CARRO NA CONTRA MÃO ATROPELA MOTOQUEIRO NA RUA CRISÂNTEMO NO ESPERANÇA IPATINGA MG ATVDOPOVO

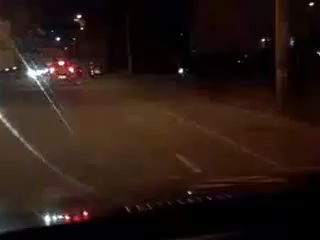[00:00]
Olá amigos da TV do Povo, aqui no Bairro Esperança acaba de acontecer mais um acidente na rua Crisântemo em frente, em frente, vamos ver,